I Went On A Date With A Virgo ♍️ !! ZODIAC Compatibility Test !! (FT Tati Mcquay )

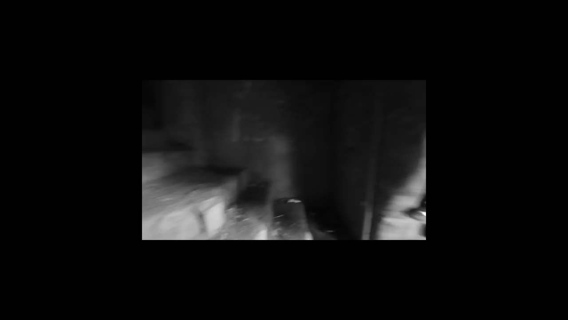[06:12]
Dead animals. Ooh. Oh my God, can you go up there?